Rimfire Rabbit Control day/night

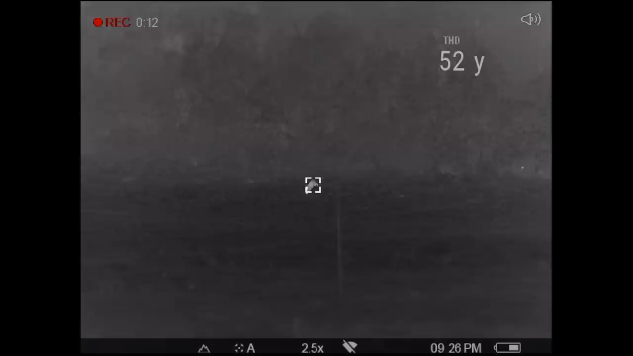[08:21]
So here I am just checking ranges on the critters that are out in the paddock to see what sort
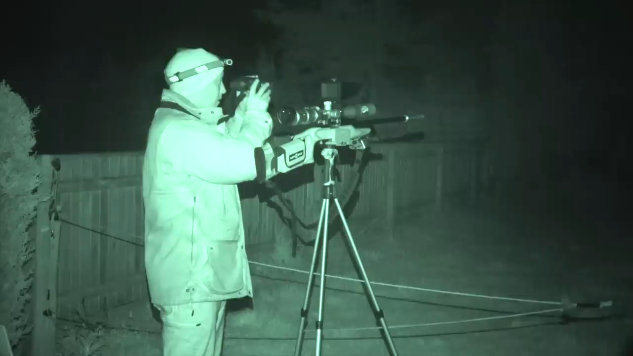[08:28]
of distances we're on as this one comes running towards me.
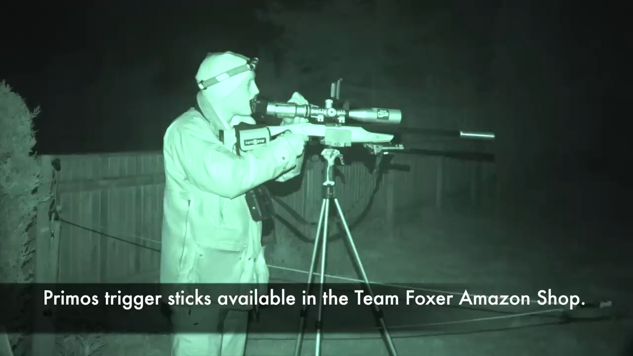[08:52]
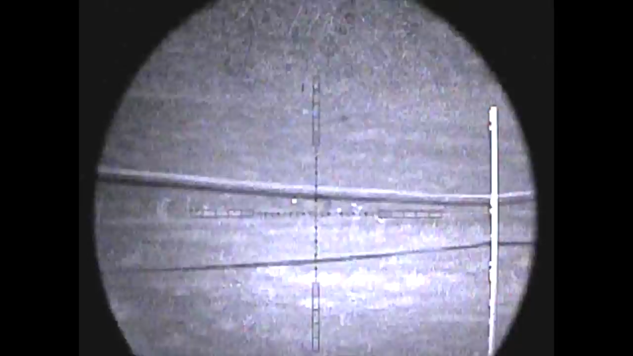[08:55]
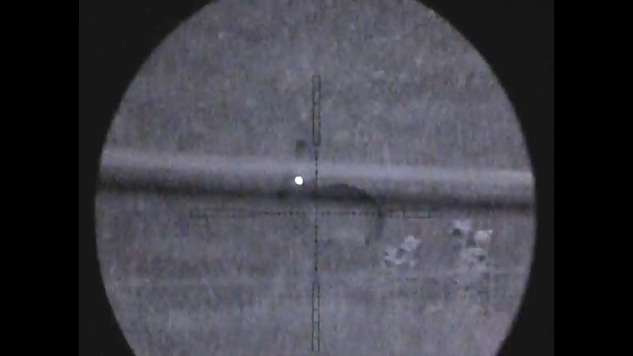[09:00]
Now, I'm always going to go for headshots on rabbits wherever possible,
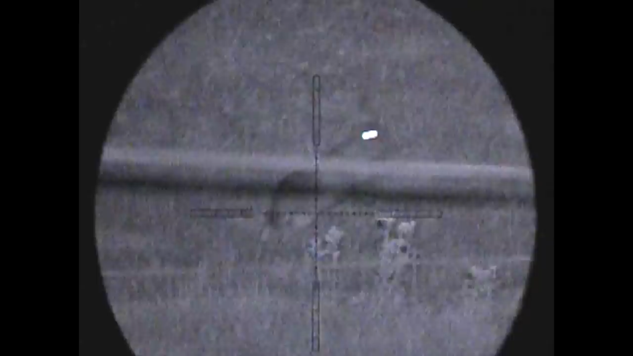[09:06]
but this one is a little fidgety as it runs even closer towards me.
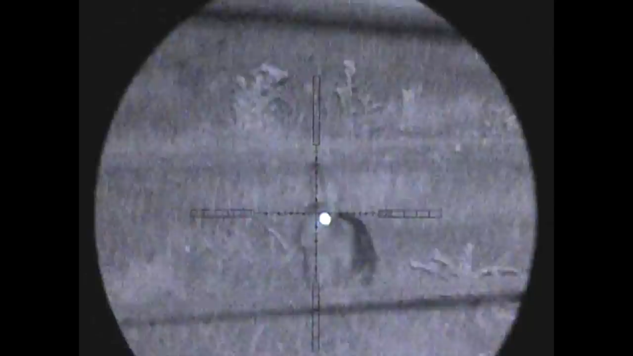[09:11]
I also need to take into consideration the landowner's fence.
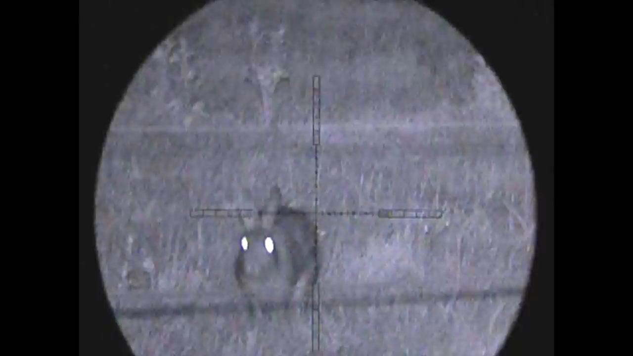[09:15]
I don't want to be breaking his electric fence here. As the first shot, I get a click because I hadn't actually cycled
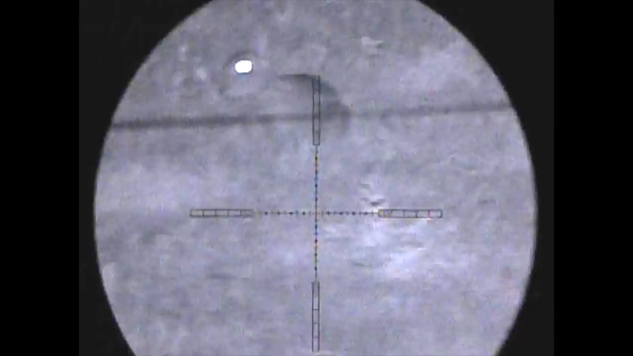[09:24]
the round properly after our little tea break here.
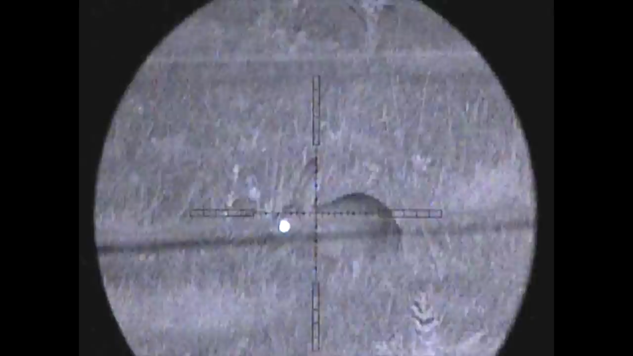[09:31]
So, but the second round finds its mark and we get the first nighttime rabbit in the bag.
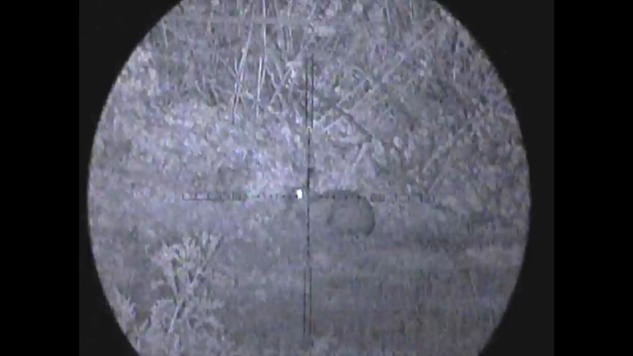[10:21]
As you will see there, that little mouth squeak will often get the rabbit's attention to sit up enough for you to be able to get a nice clean headshot.
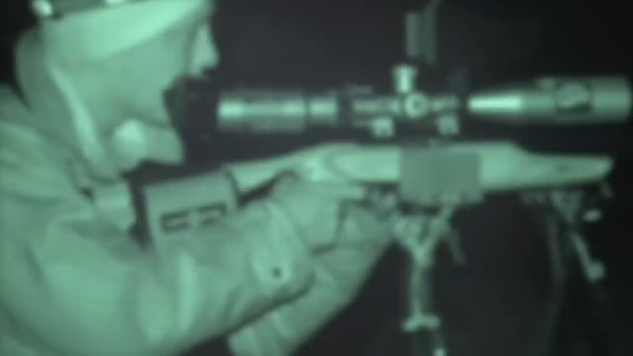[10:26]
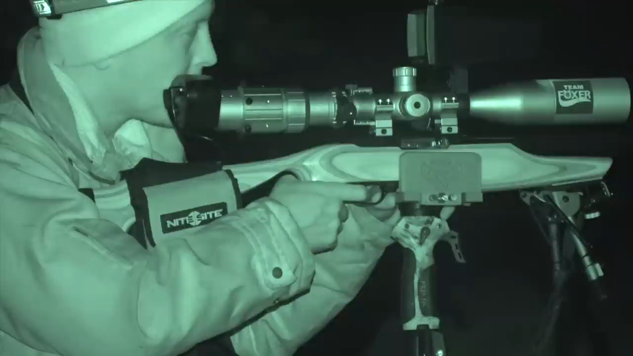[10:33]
I captured a big flash of heat in the thermal there, just quick enough for me to be able to get the night sight recording to see this muntjac passing through.
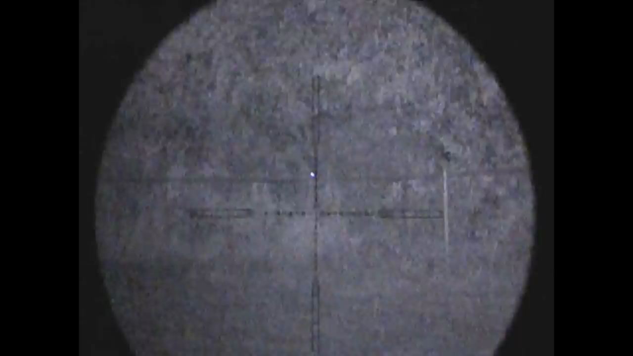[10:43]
Again, I could see another one in the bushes in the thermal very clearly, but through the night vision here,
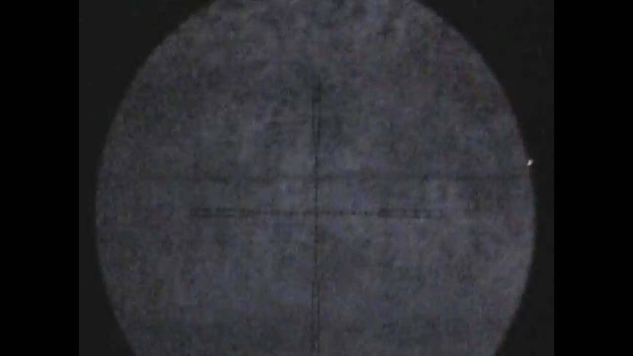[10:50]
you can only just see a peering of eye shine there as the male muntjac was hanging back,
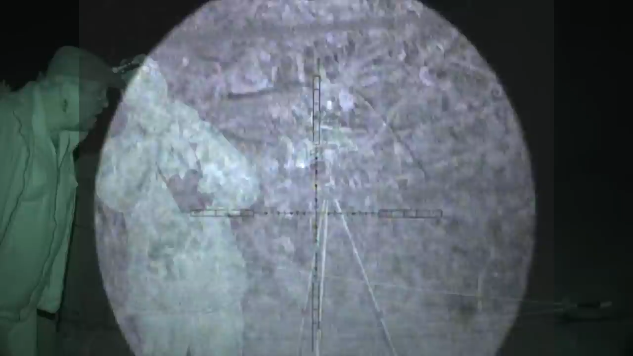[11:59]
That's pretty much the left hand side of the paddock cleared out for now,
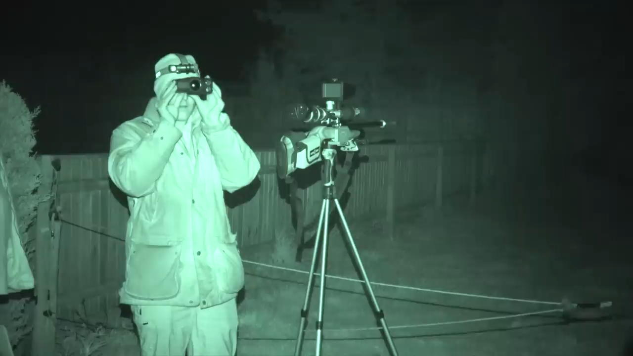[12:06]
as I just indicate to Mark that we've got a few more back out now over on the right hand side.
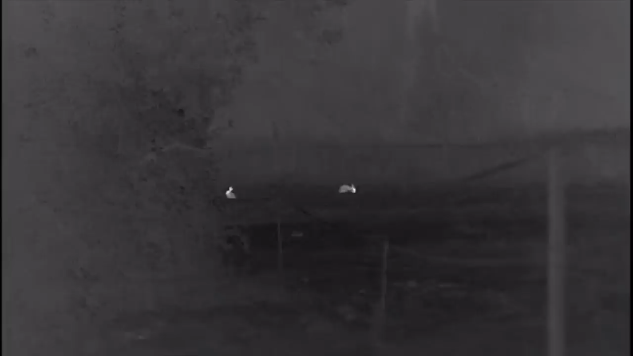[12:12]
So we head over there to see if we can account for a few more of these before it's time to start thinking about packing up.
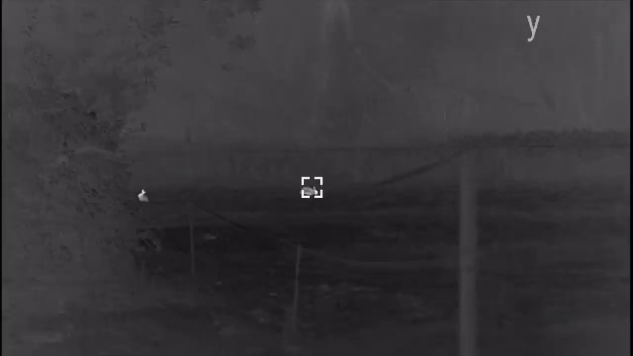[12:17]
Luckily, as I get over there, there's a couple of rabbits out at pretty much my zero point. I'm actually zeroed here at 63 yards.
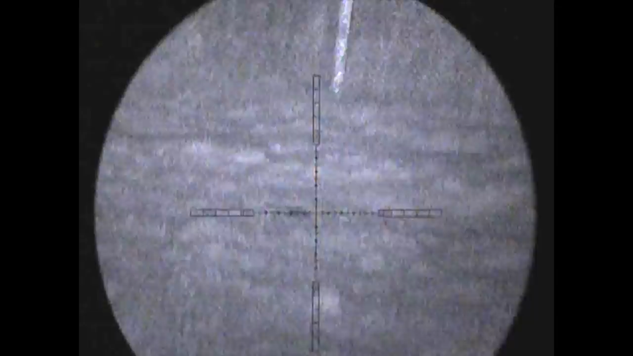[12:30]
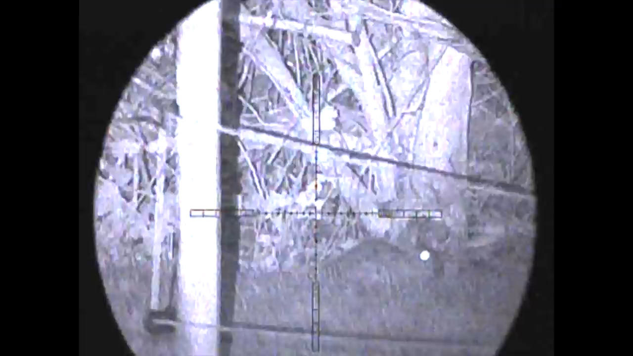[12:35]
This next one's a little bit under my zero here at 50 plus yards, so I actually give this one a little bit of hold under. Notice that I've got the central crosshair underneath the eye,
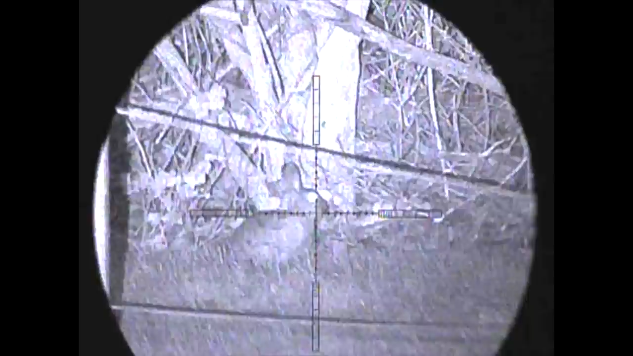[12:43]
meaning I'm actually looking to aim at that first nostril above centre.